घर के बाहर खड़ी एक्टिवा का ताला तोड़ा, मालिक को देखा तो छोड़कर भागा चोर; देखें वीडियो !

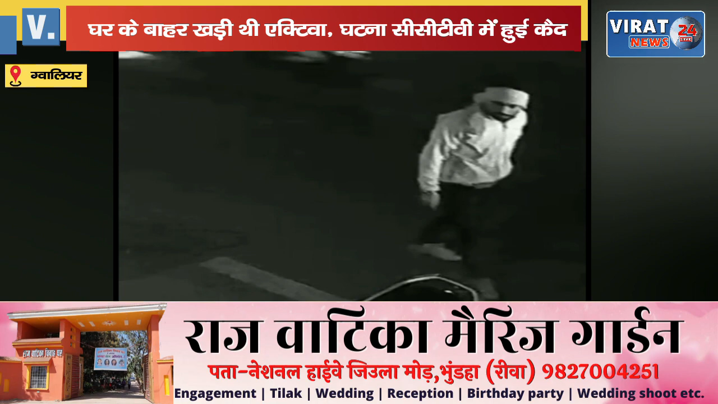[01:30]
लगे कटे पर पड़ी तो वह घब्रा गया और इसी बीच बदमास भाग निखने।